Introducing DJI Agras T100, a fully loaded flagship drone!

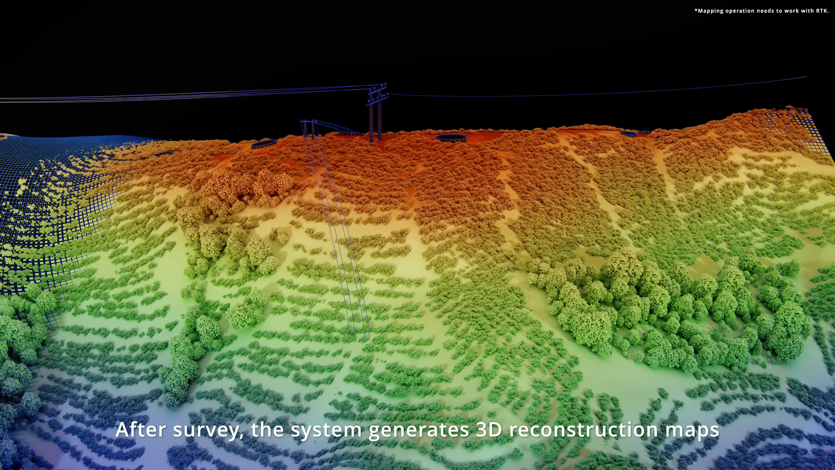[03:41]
After survey, the system generates 3D construction maps
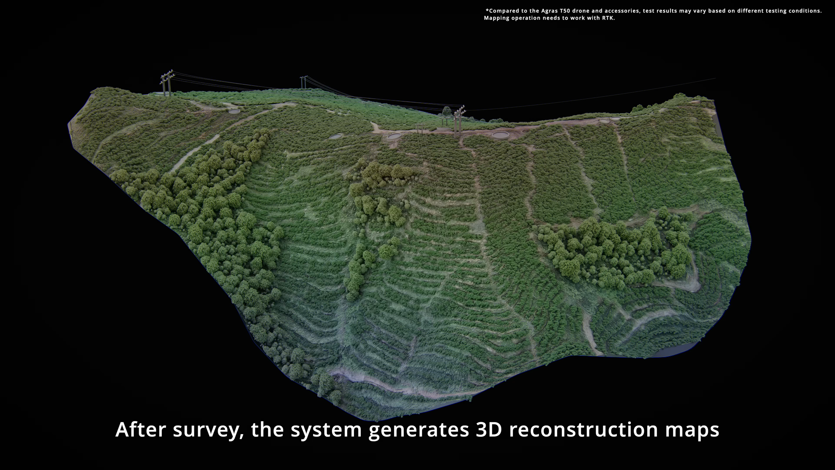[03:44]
with 80% improved wire detection ensuring the most precise route planning for your next operation.